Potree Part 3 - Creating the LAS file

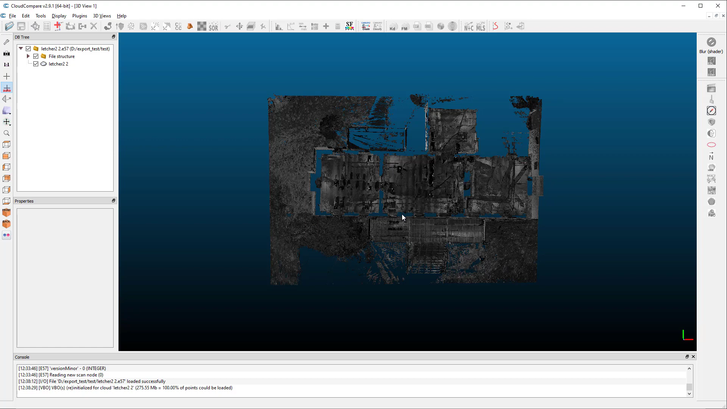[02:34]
We can actually grab our scan and move it around in here.
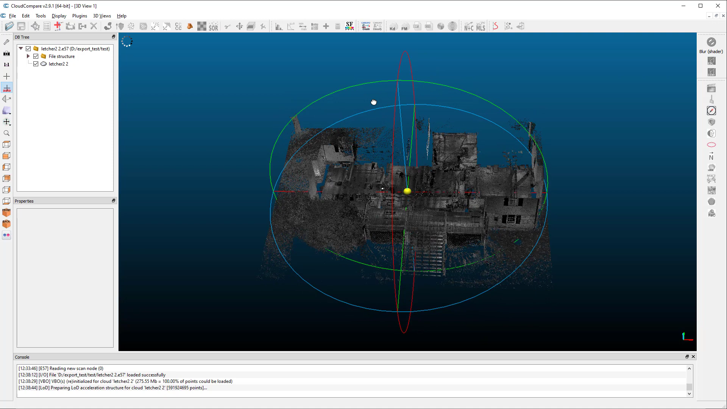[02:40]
To get this into color, we click on the scan itself, and you'll see in the properties of the scan that it is being colored by scalar field. And so one thing we do first is to drop that scalar field down and choose RGB instead. And that will eventually show in color.
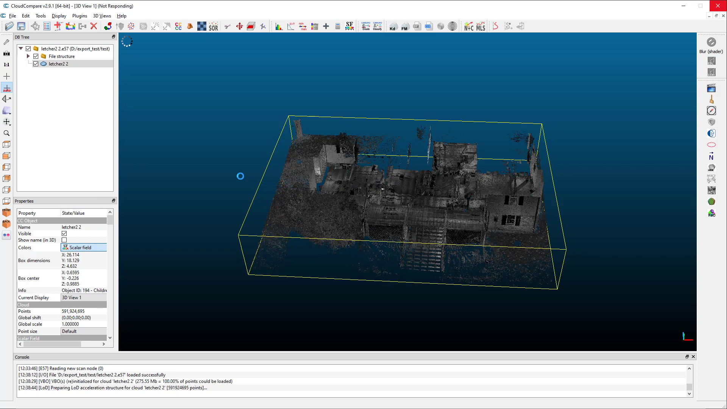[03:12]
There we go. As you can see up in the upper left, there are two things here. This is our scan, and under this file structure, there's a bunch of extra data. And this includes the imagery and some other stuff. For Pottery, we do not need any of this. So we can just go ahead and delete that, and we'll make sure nothing strange gets into our file.
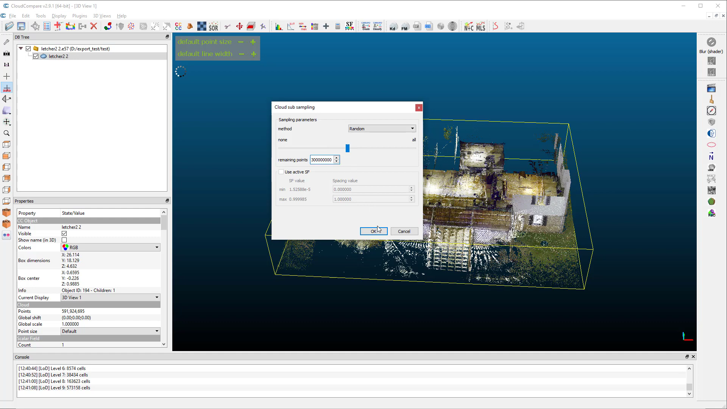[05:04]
300 million points. There we go. That's about half. And so when we have that set up, 300 million points, you click OK. And what it's going to do is make a second cloud. So one thing that's important is you need to have enough memory to do this because it's going to make two clouds. If the computer starts running weird and not responding, you should check the task manager and see how much memory is left on the computer because cloud compares a real memory hog and it doesn't do well with
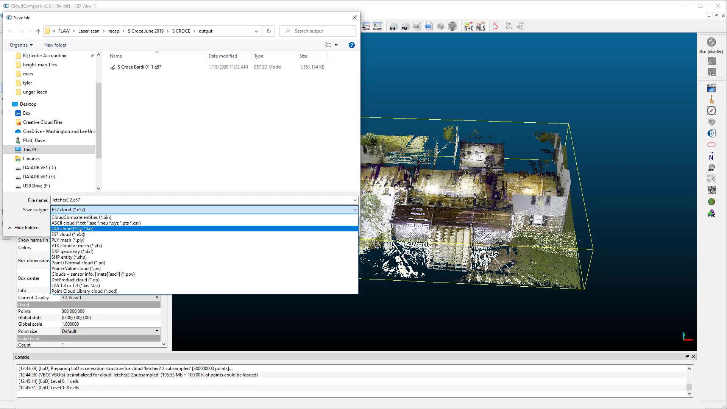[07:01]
So to export this, we go up to the little disk icon and we choose from the drop-down LAS cloud and we give it a name. We can choose the same name and save,
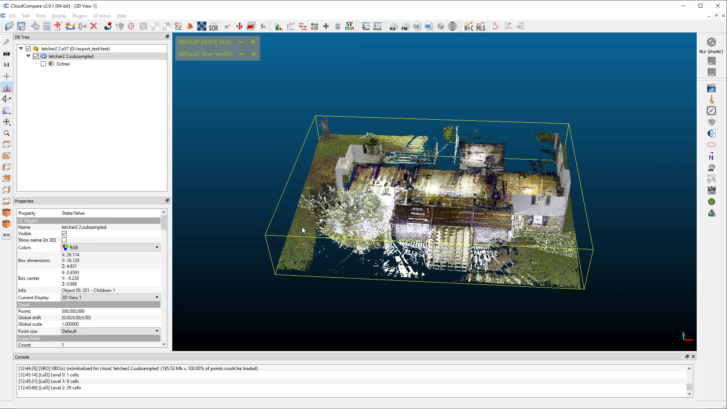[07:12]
choose highest resolution and then it will write out an LAS file with that name.
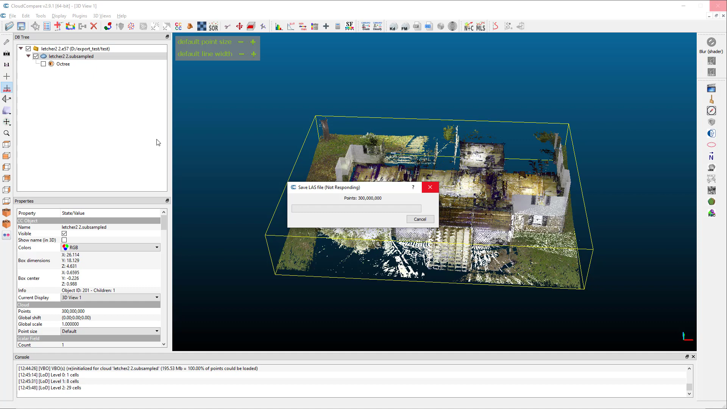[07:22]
This, again, will take some time. OK, that finished and it took about 15 minutes. So that that is a fairly lengthy step. So now we have an LAS file and the next step will be to